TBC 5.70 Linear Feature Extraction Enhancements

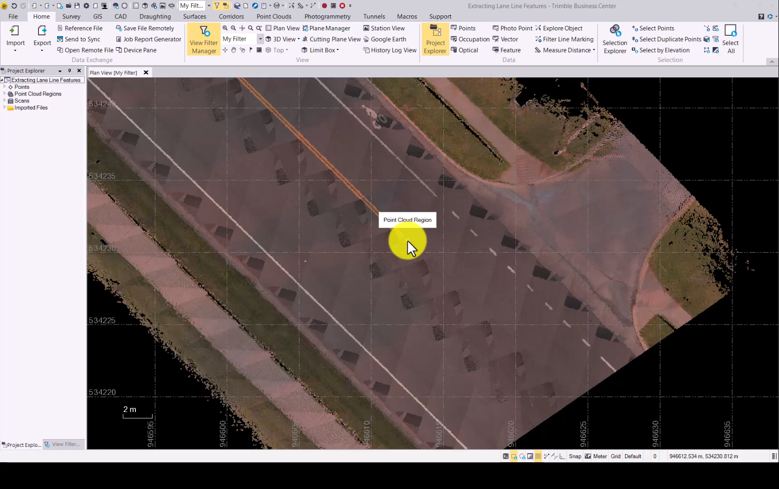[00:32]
As you can see, we have a data set with a solid, single, solid, double and dashed lines.
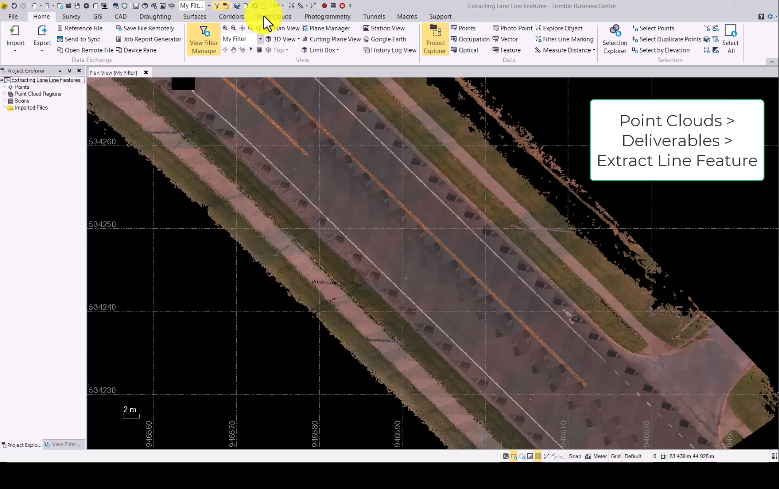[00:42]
First of all, go to point clouds and under deliverables, click on the extract lane feature. Once that opens, choose the lane line marking option.
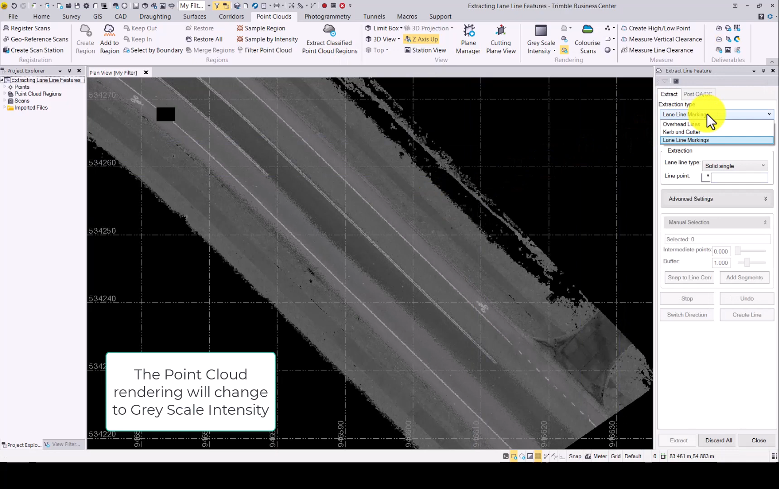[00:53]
Line settings, solid, single for the name as well as the layer. We will make it a green color. Then the extraction. There we have the solid, single and now we have to click on the line itself.
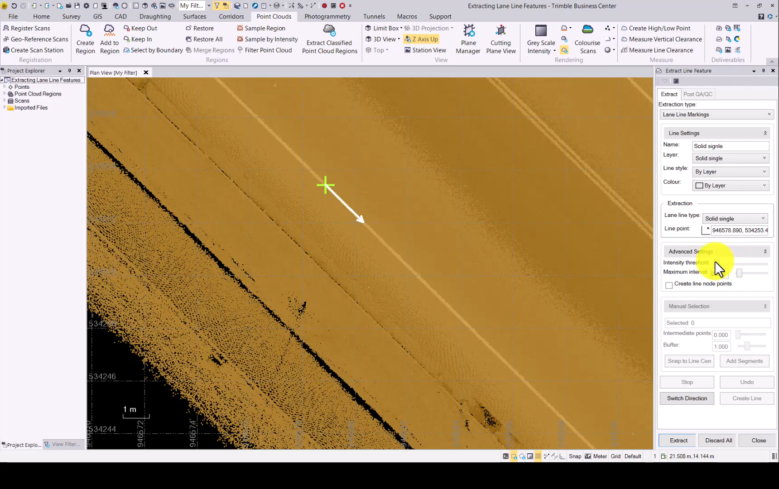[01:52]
Under advanced settings, the intensity threshold can be used to make sure that the intensity is correctly set for the extraction. If it is too low, everything will be looked like this. When you set it too high, nothing will be detected. Somewhere in the middle where you can see the lines nicely popping up would be the correct setting. Maximum interval, we will leave at 2 meters and we would like to create line nodes points for this extraction.
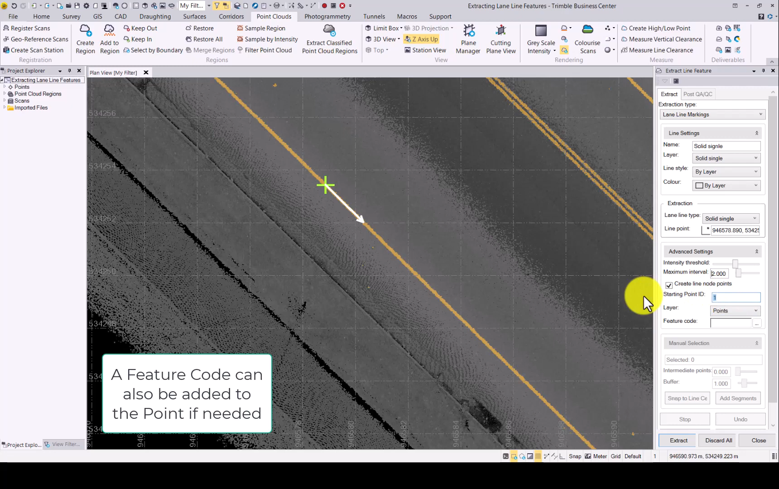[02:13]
Starting off, we will use 1 as the starting number. Once you are happy with that, click on extract.
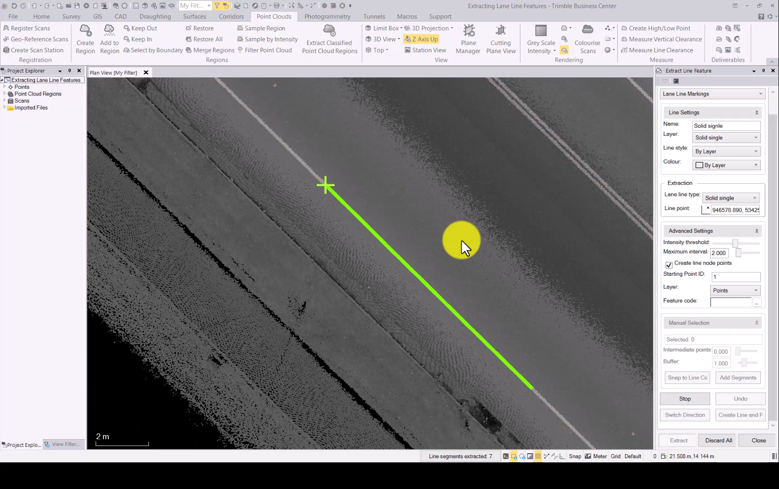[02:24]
Follow the extraction. It will stop at the end. And when you are happy with that, click on the switch direction. This will now allow you to extract the line in the opposite direction. Click on extract again.
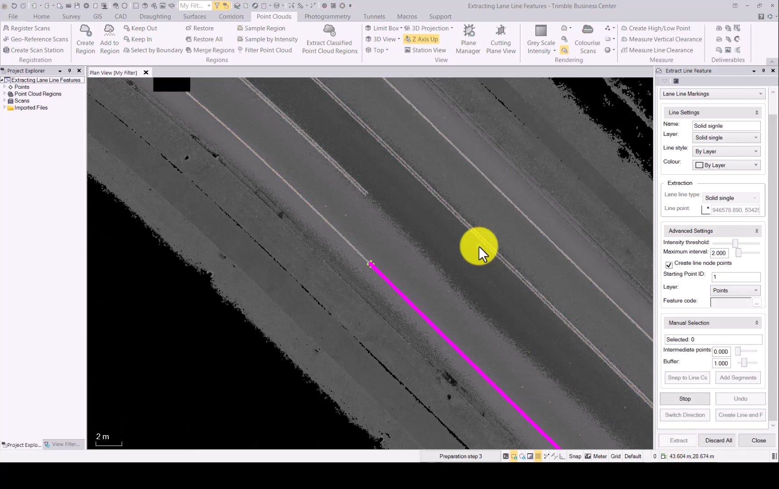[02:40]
We have a gap in our data and the extraction has stopped and cannot jump over to the next section of the road.
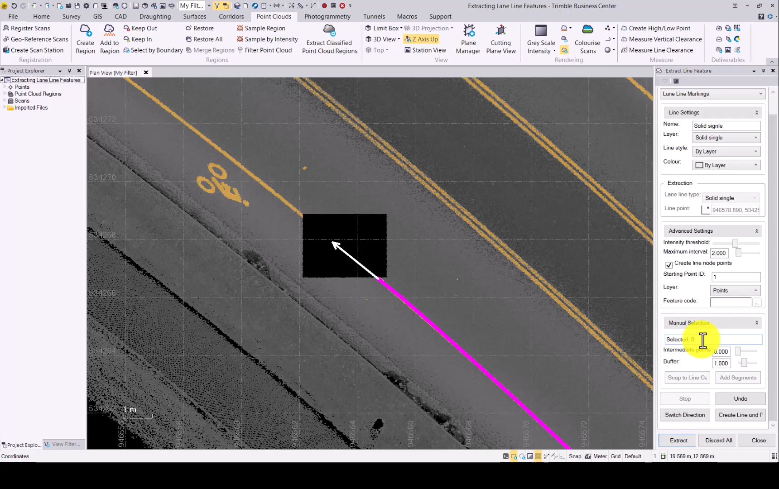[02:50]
You can manually assist it by simply clicking in the manual selection option and then where you want it to go to.
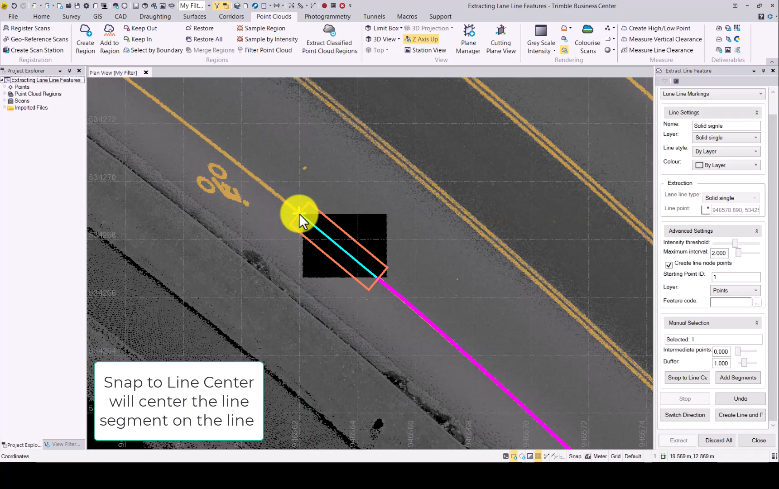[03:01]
Once you are happy with that, add the segment. And now you can continue with your extraction going forward.
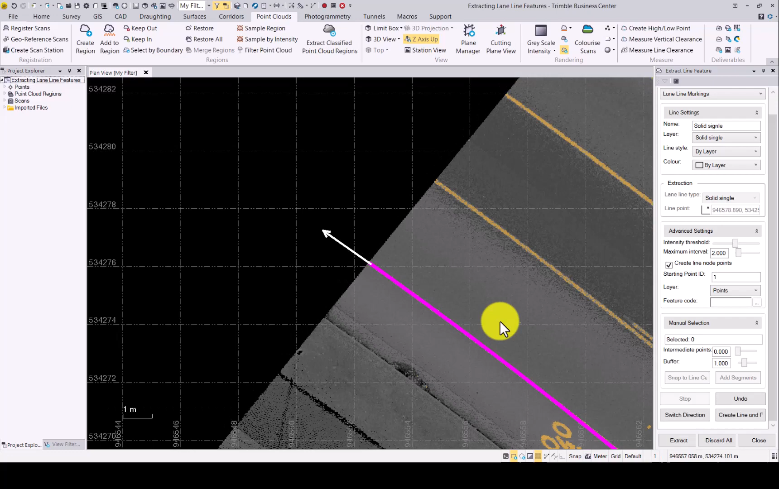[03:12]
If you are happy with the extraction and it is complete, create line and points is the next button to click.
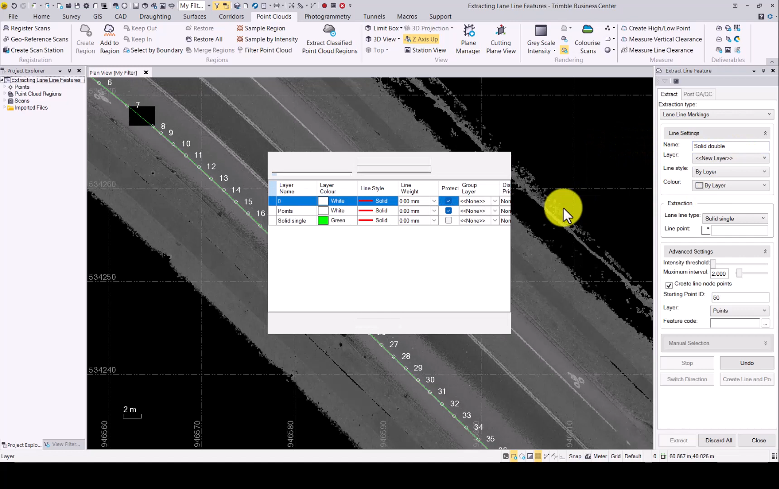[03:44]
Create a new layer for it. And this time we will go with magenta color.
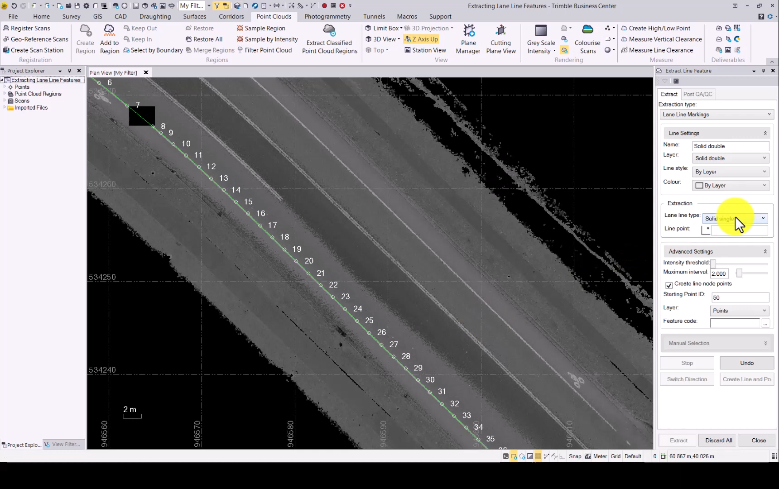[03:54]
Now in our lane line type, we will go with solid double.
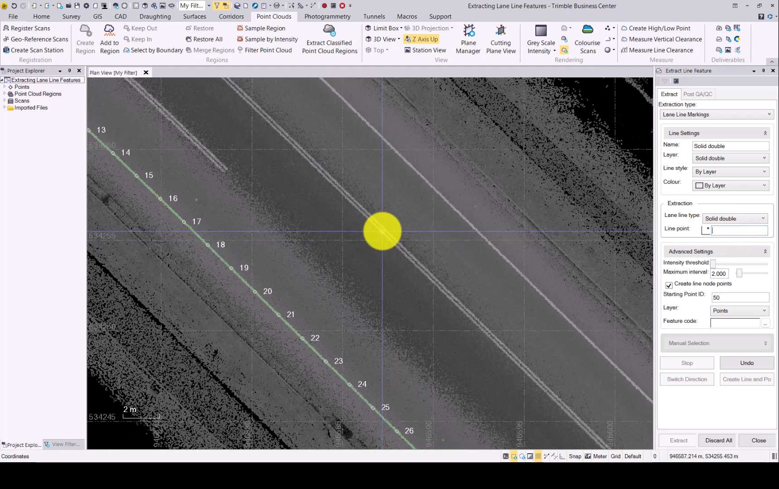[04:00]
And again, click somewhere close to the line you want to extract. Again, a green cross with an arrow in which direction the extraction would start.
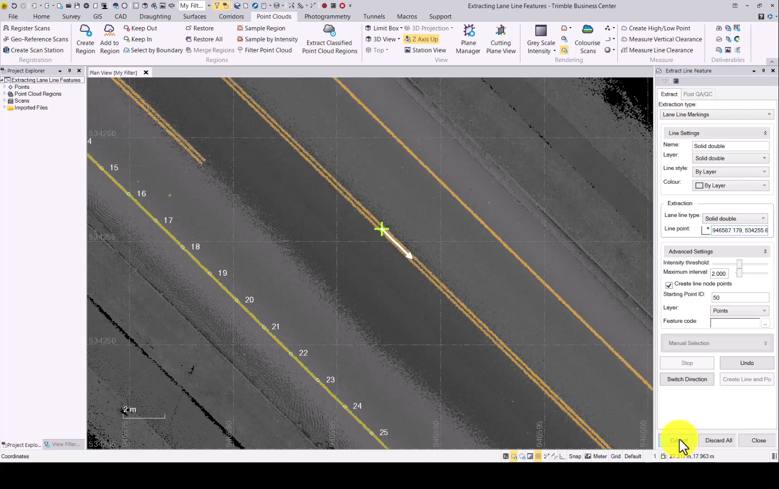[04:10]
Click on extract and follow it. Zoom in and see, yep, the extraction ended nicely this time. Click on switch direction and hit the extract button again. As you can see, unfortunately, the extraction went a little bit too far. Not a problem. Just click undo and make sure it gets to the right spot.
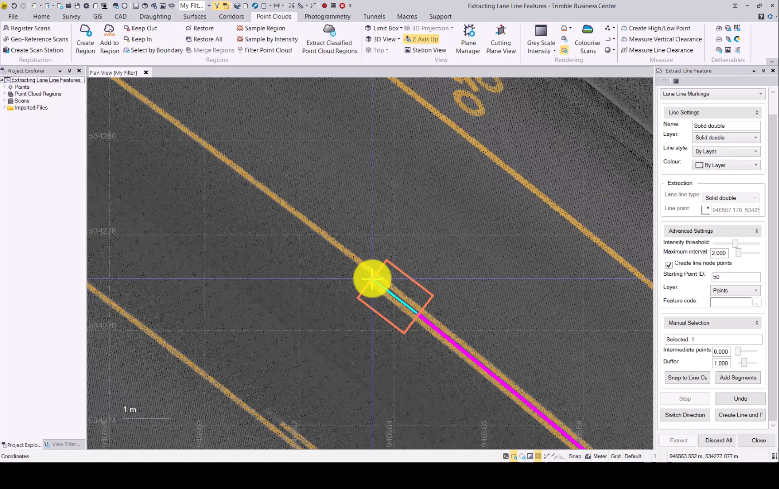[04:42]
For now, I just want to make sure it ends right there. I can add the segment and that looks good. Happy with it. Create line and points is the next button to click again. There we go.
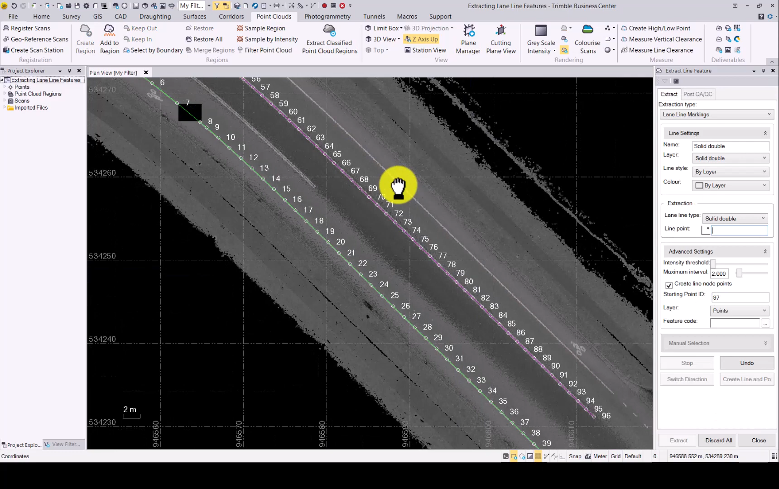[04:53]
Solid double was created. Last one is the dash line. Let's go dashed name and create a layer for it.
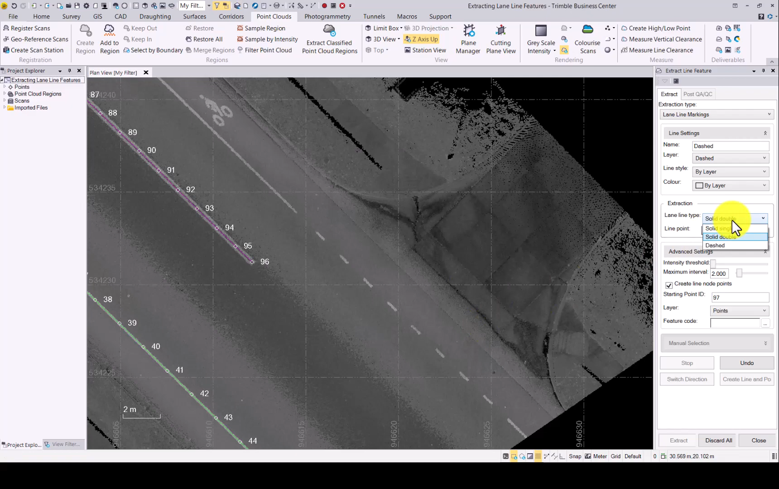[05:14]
This time we'll go with a red color. And then in the lane line type, choose dashed. Now you will see you have a first and a second dash option. What we will do, we'll zoom in, click on our first dash and then on our second one.
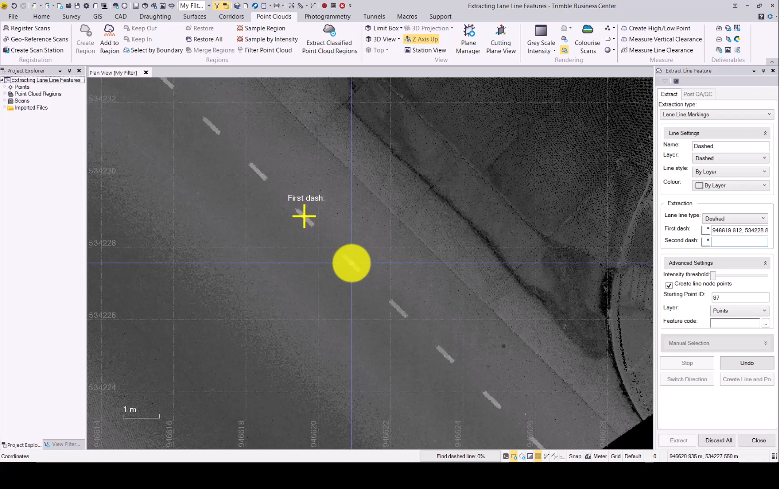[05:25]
Again, green crosses, arrow in which direction it will extract the line.
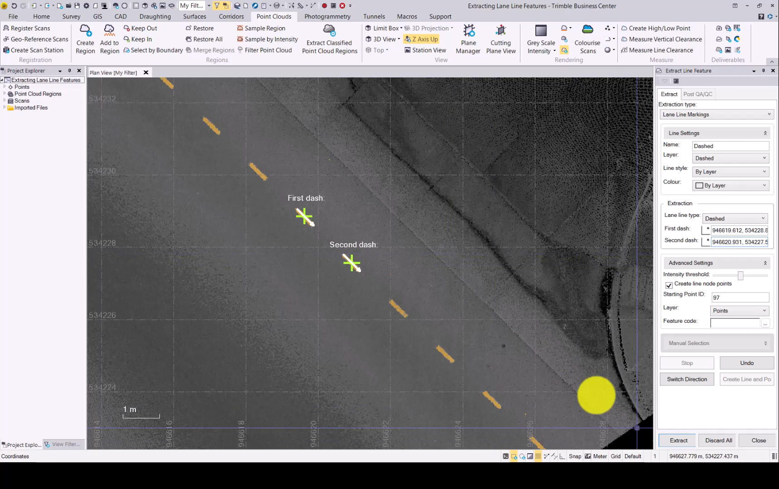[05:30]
Happy with that? Click extract. The extraction is now complete and there's a solid line. So we won't go further.
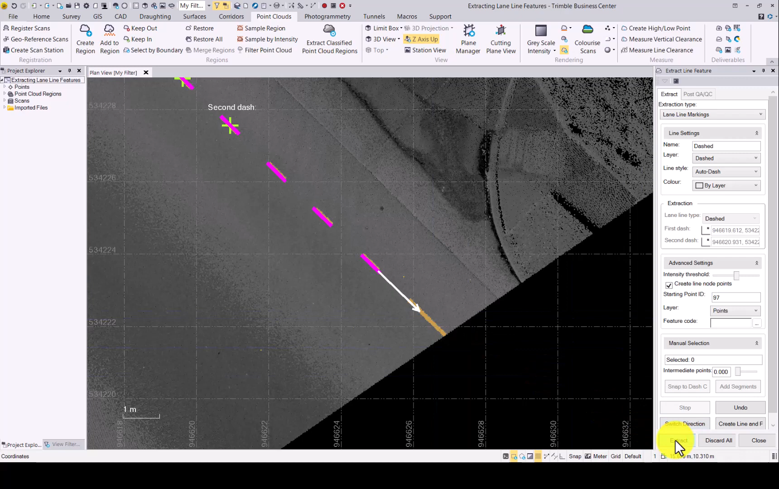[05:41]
We'll go switch direction and exactly the same extraction will happen in the other direction. Again, we are happy with where this stopped. Everything looks good.
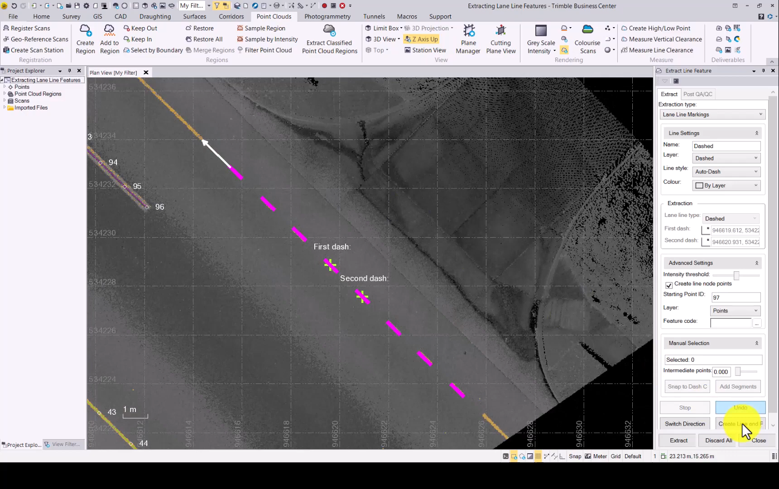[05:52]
And then click create line. As you can see, we now have each dash created with its own CAD entity and line width points.
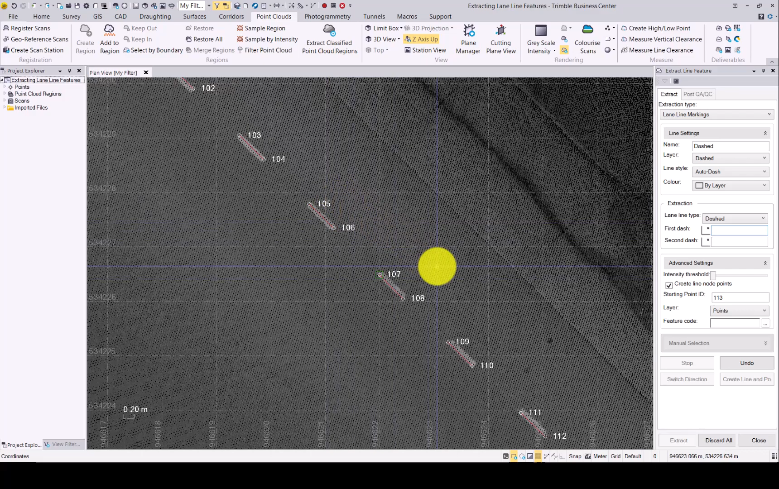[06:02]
That concludes this video on how to extract lane line features in TBC. When we have one at PBC.